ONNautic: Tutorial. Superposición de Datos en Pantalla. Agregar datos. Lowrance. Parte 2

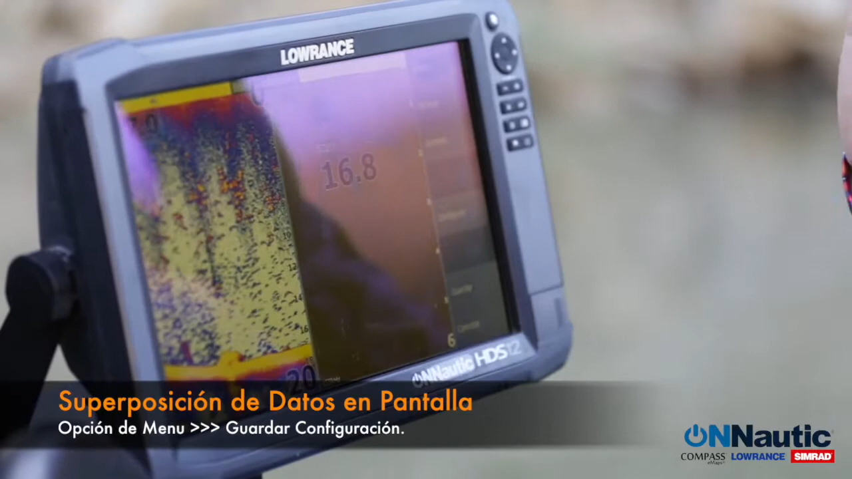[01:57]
último recurso que nos queda simplemente sería la opción de guardar
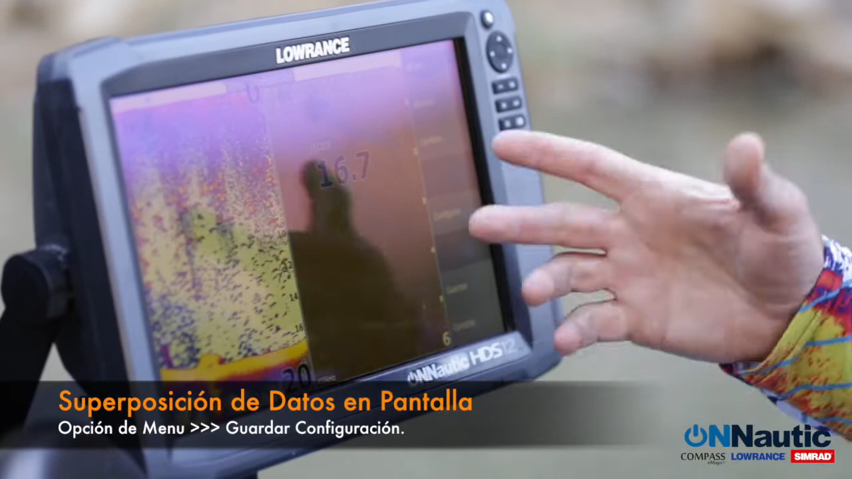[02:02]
guardar para guardar los datos que personalizado o en este caso cancelar si quiero deshacer los
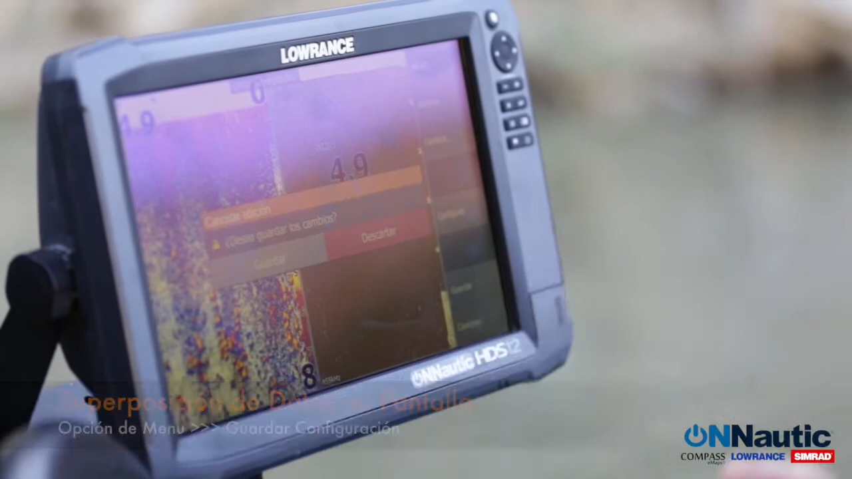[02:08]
cambios que he hecho en este caso me va a preguntar si quiero guardar los cambios o si quiero descartar
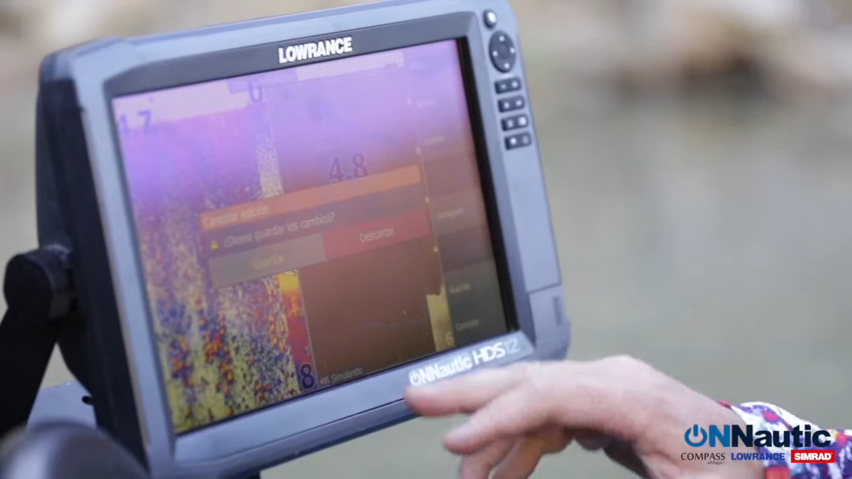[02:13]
si no quiero guardar los cambios que personalizado sobre las pantallas sería tan sencillo como descartar
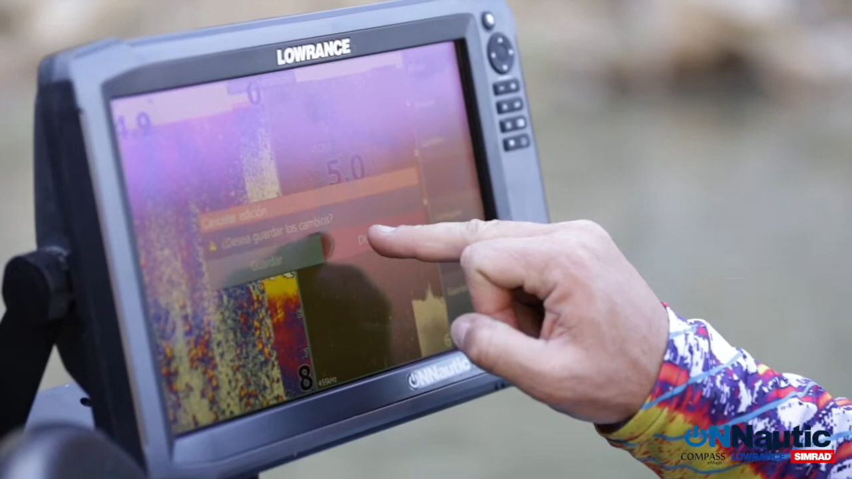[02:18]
si los quiero guardar evidentemente le daría la opción de guardar en este caso vamos a guardar
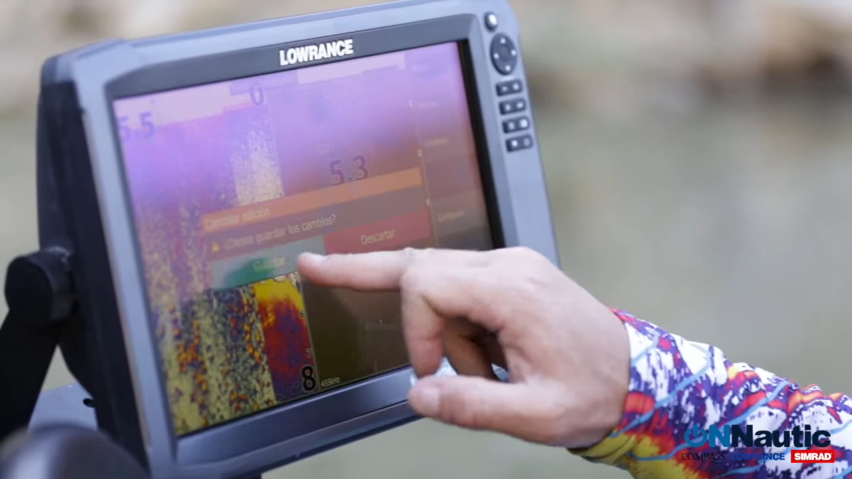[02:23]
y automáticamente ya tenemos personalizada nuestra ventana con los datos superpuestos en pantalla no no